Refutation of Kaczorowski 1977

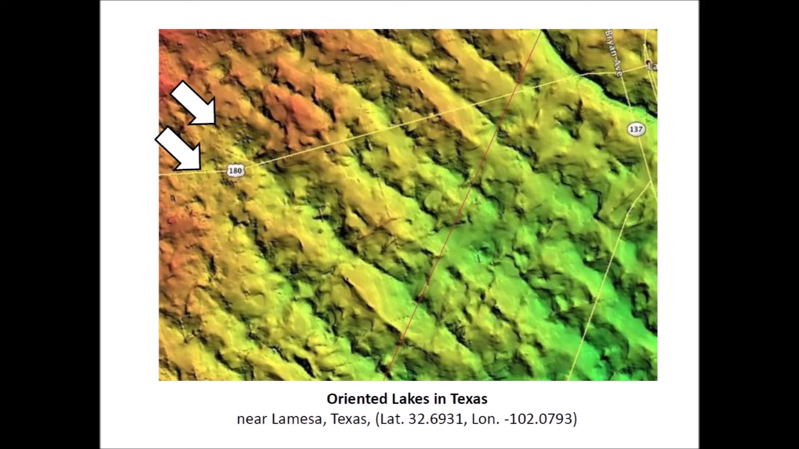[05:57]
The geology of the land has the topography of a washboard and the lakes occur along the furrows of the terrain. The Carolina Bays are found in fairly level, unconsolidated terrain.